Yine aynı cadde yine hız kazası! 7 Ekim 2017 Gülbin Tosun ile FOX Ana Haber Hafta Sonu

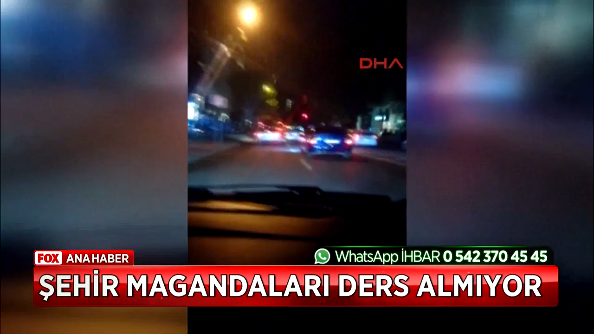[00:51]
Onlar gibi kuralları hiçe sayıp kaldırımdan giden araç hoşlarına gitti şehir magandalarının. O andan sonra tehlikenin dozunu da artırdılar. İleride trafik ışığının kırmızıya döndüğünü gördüler ama görüntüyü kaydeden arkadaşına dur demek yerine geç dedi.